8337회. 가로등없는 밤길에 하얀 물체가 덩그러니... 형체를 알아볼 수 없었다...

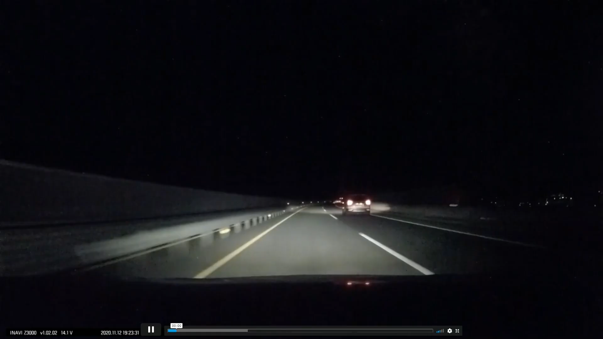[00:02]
조금... 80보다는 조금 더 돼 보이기도 하죠? 옆차보다 좀 빨리 갑니다. 옆차보다 빨리 가다가... 뭐고! 우와! 뭐고! 뭐고!